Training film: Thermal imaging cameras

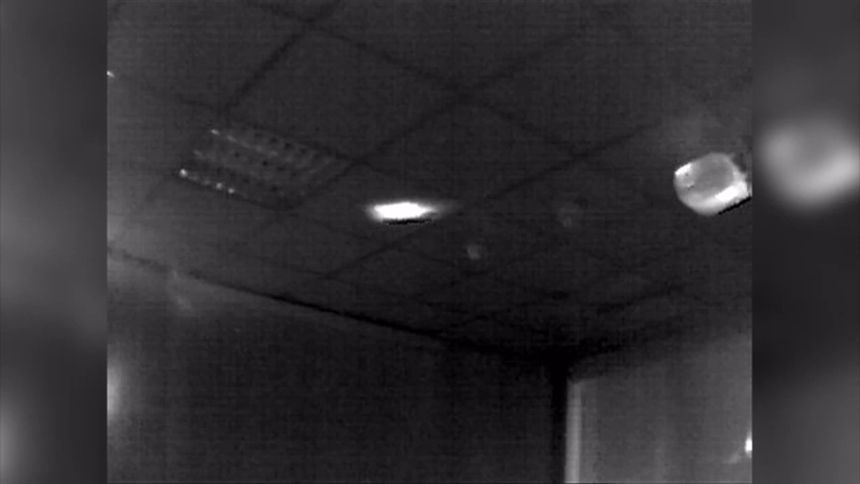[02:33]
This means that the warmer an object, the brighter the thermal image appears. The quality of the image is not affected by darkness or smoke. You can literally see through smoke.
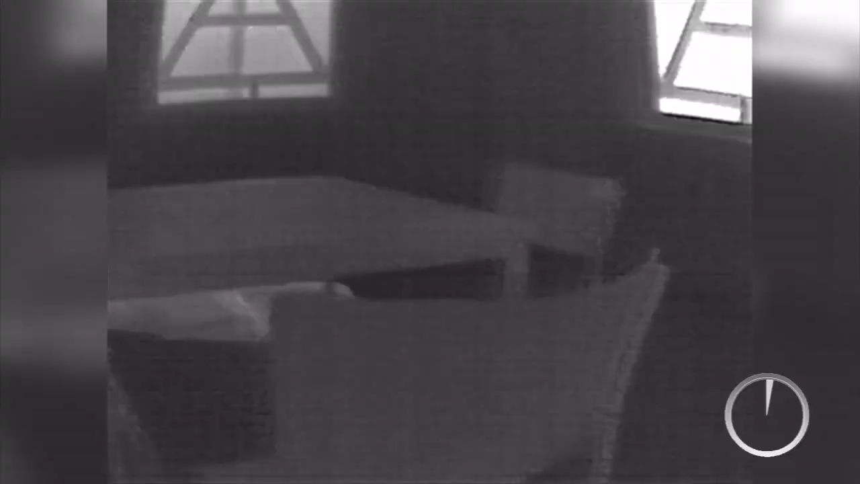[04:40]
The DREGA UCF camera has a useful new function with which the camera image can be frozen and shown to a team member.
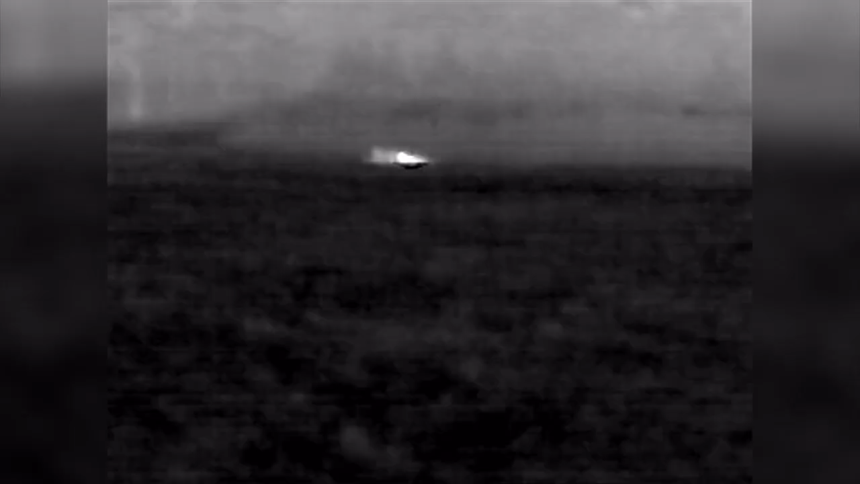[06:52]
The outlines of persons are clearly visible and quick success is guaranteed.
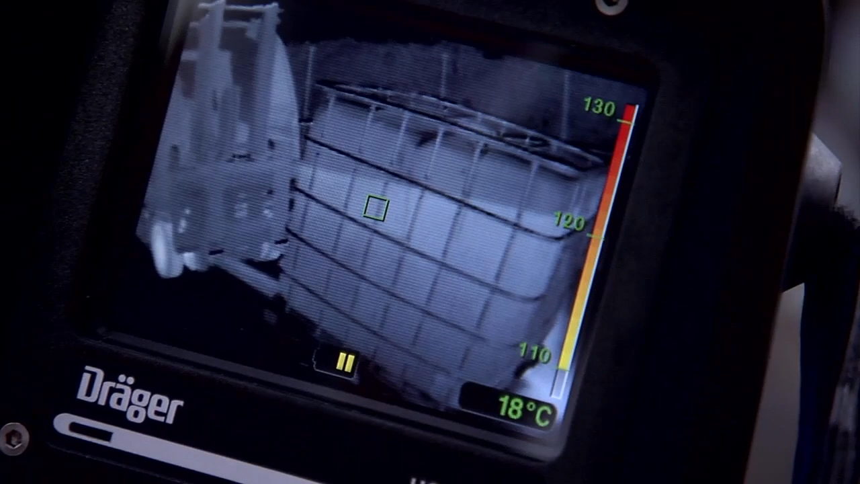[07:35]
On screen: spot 18°C
The fill level can be read at the container wall, and the spread on the ground can be tracked.
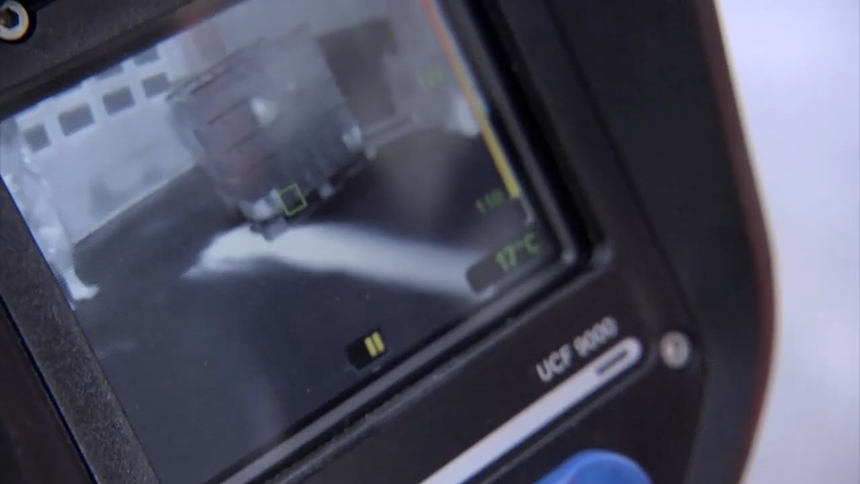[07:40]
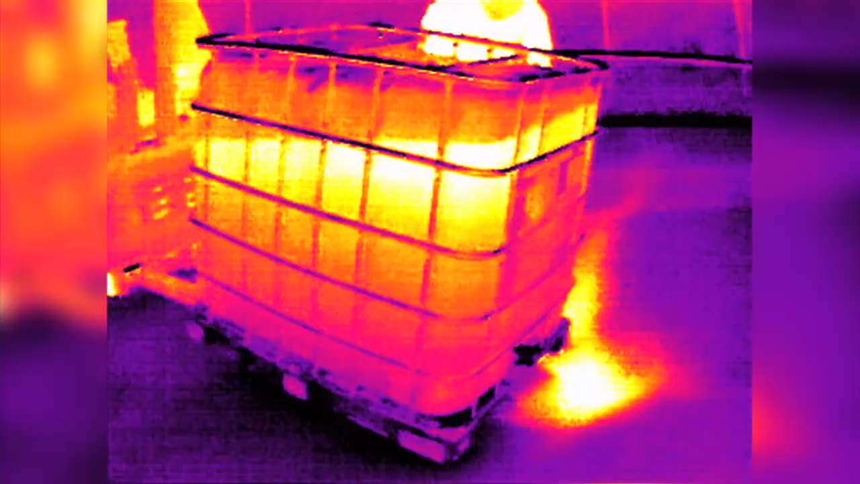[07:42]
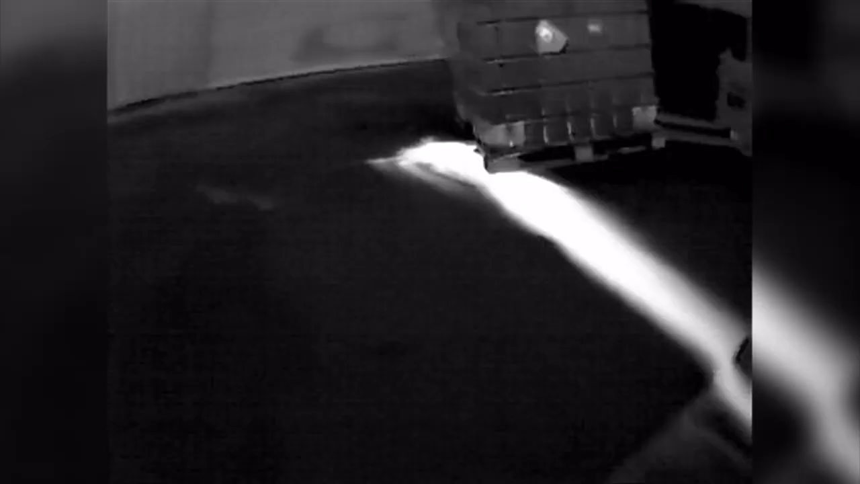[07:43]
The leakage of neutral liquids is clearly visible on a wet road surface, and the appropriate measures can be taken.
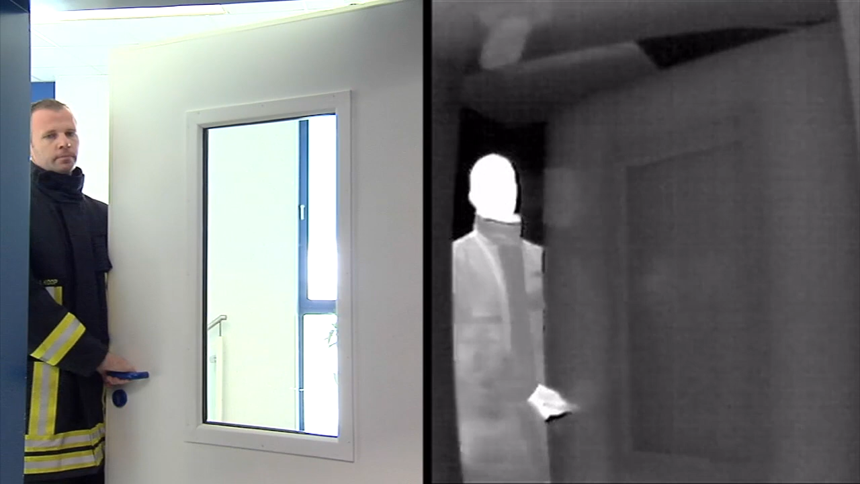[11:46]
Reflective surfaces made of metal, glass or tile can falsify the thermal image. Comprehensive training is required to interpret these images correctly.